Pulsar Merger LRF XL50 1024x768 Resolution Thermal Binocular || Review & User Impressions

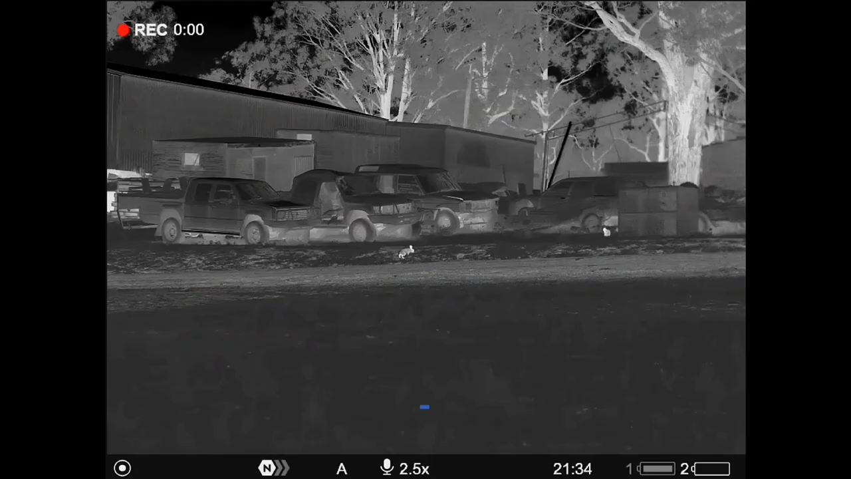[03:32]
On that, just a little DIY hack for the XP50, was with the front lens cap removed, I ran an o-ring on this front area of the objective. This firmed up the focus rotation, and solved that issue. Something to note is the depth of image focus on the XL50 is much deeper than the XP50s,
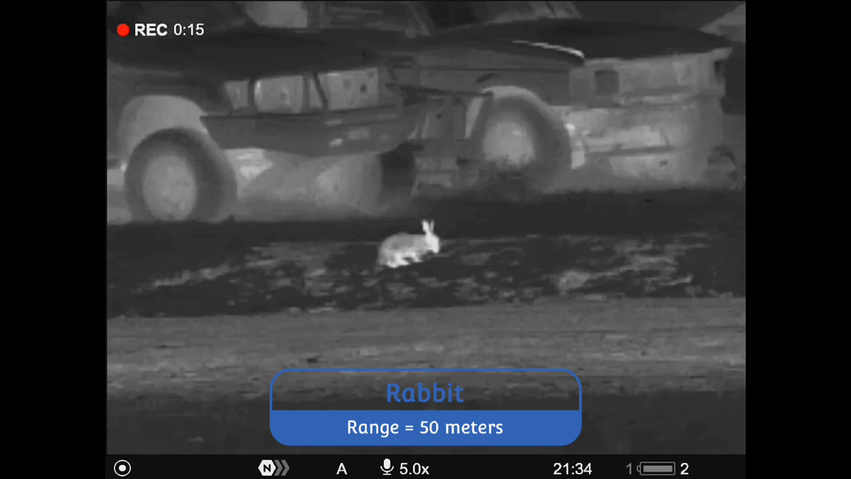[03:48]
which is great.
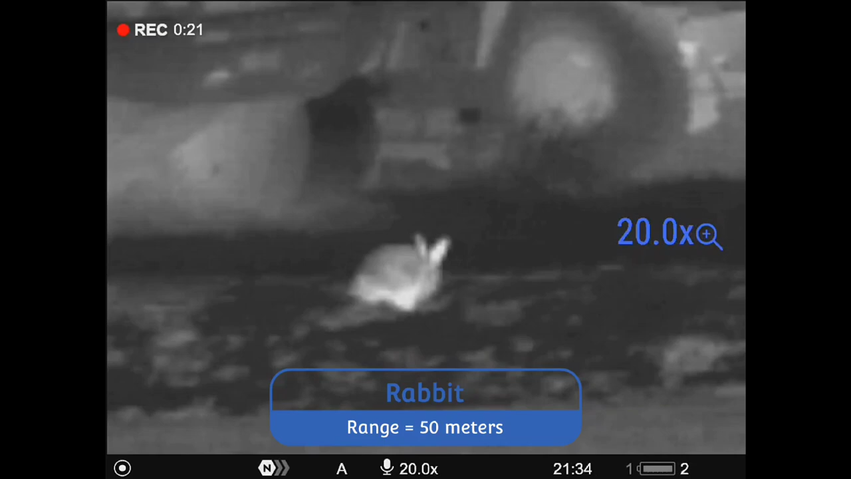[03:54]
Yes, I still tweak and fine tune the focus with the XL50s, but nowhere near as much as I do with the XP50s, viewing animals across various ranges.
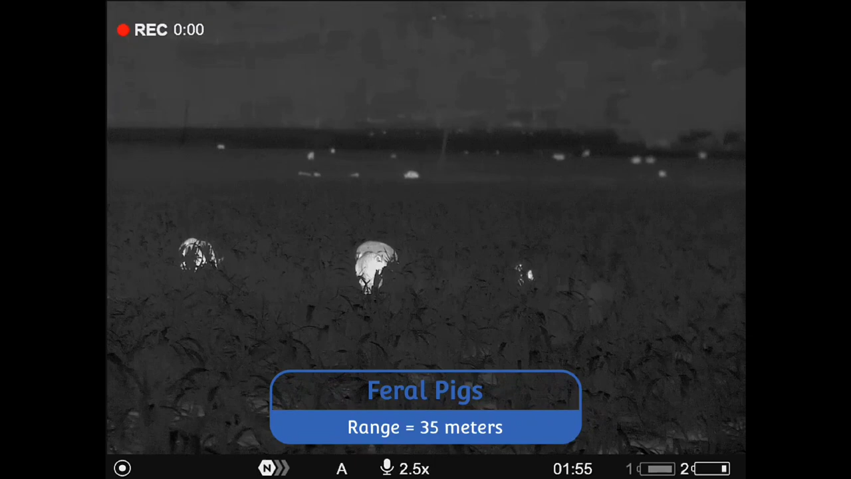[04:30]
The XL50s are still a 2.5 mag image, the same as the XP50 images.
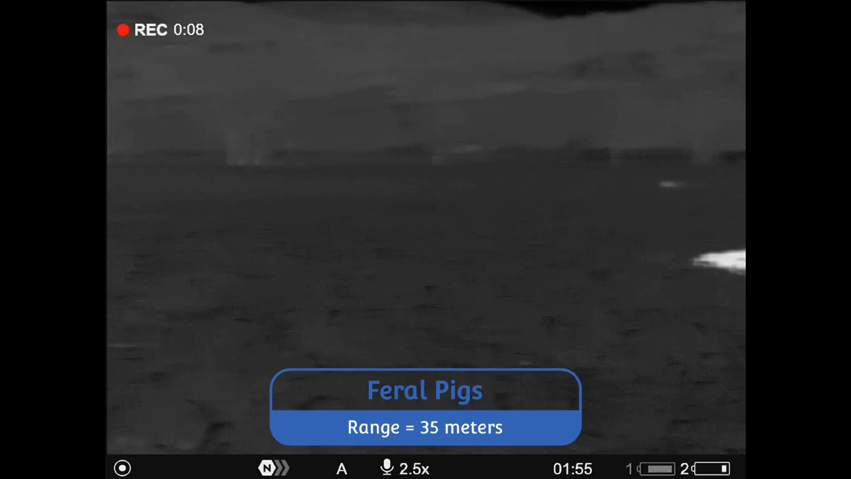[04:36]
Where it changes is due to the 1024 sensor, which is a wider field of view at 14 degrees versus 12.4 degrees on the XP50.
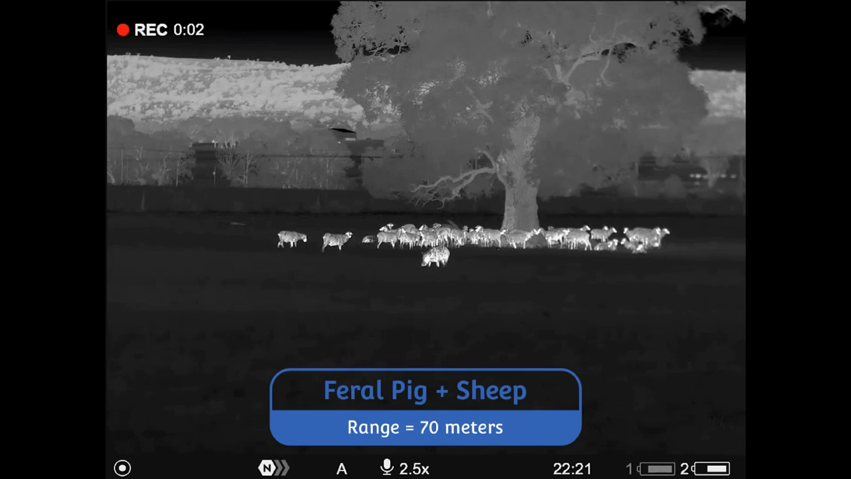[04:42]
Doesn't sound much different, but in use I highly appreciate that field of view,
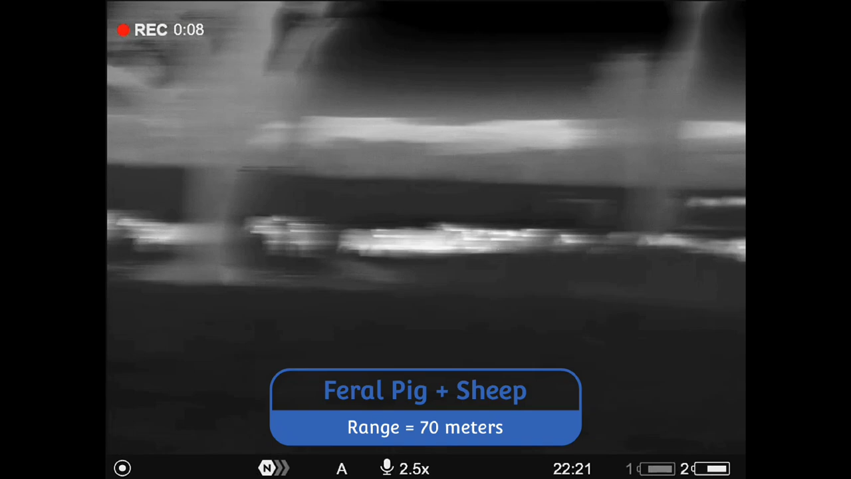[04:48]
which considering the 2.5x image magnification, it's very immersive. The ability to quickly scan a wider area, yet still maintain a base magnification of 2.5x, I find that fantastic.
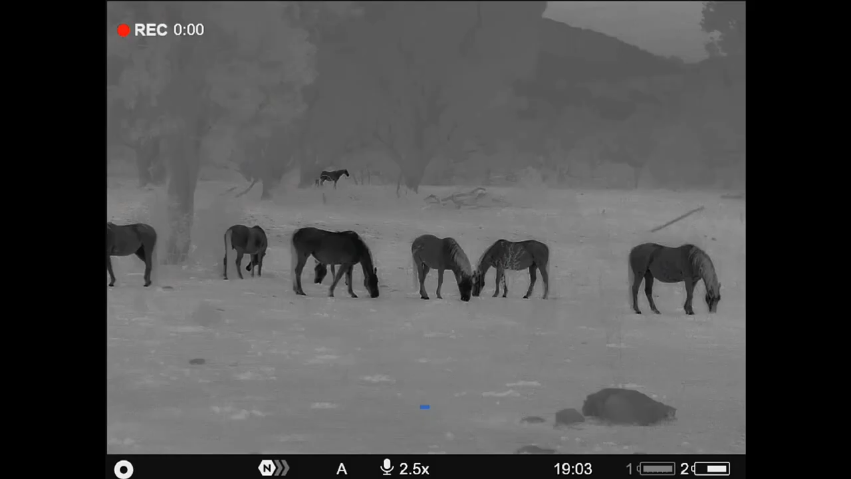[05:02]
The XL50 also has an increased detection range of 2300 meters compared to the XP50 at 1800 meters, which is still bloody impressive on the XP50, mind you. You definitely get more thermal grunt with the XL50s from the increased pixel density and higher detection range,
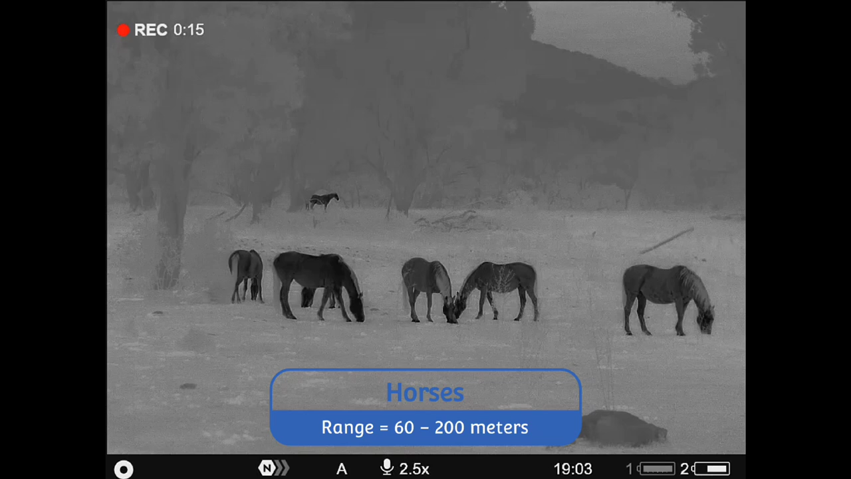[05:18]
punching out a long way in the field with ease. I have long in capitals. Battery life. That's worth mentioning, the 1024 sensor is a bit more power hungry compared to the XP50.
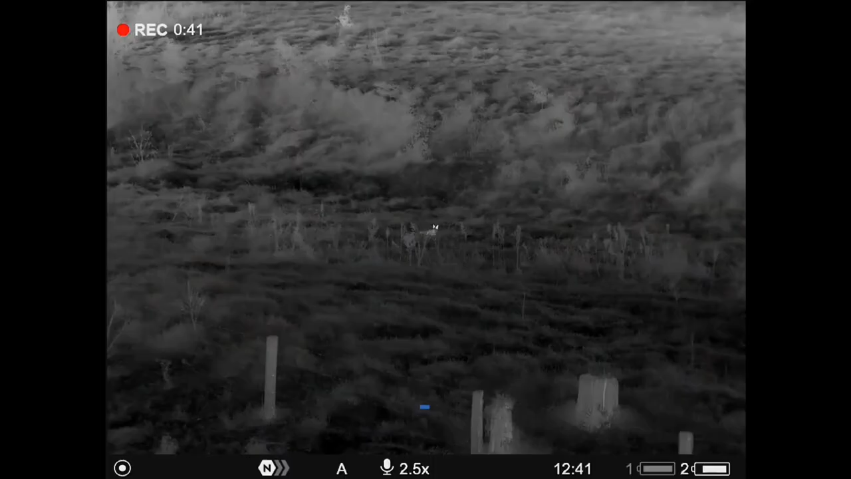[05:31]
The removable APS3 batteries, which last around 3 hours in the XP50,
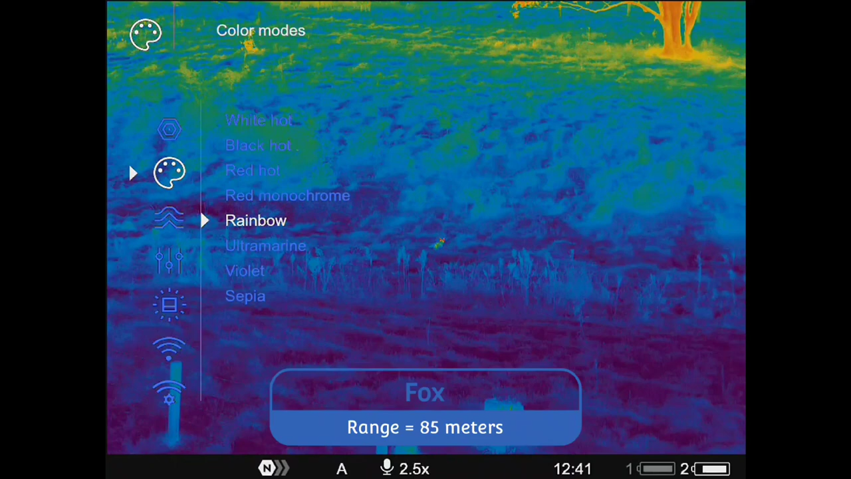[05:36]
I only get 2.25, maybe 2.5 hours out of in the XL50.
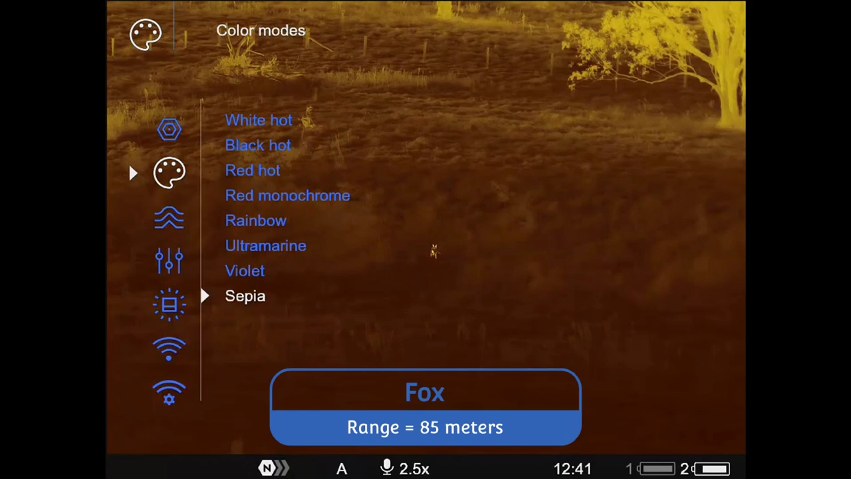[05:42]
No biggie as I carry multiple spares and there's still a 5-6 hour run time internal battery.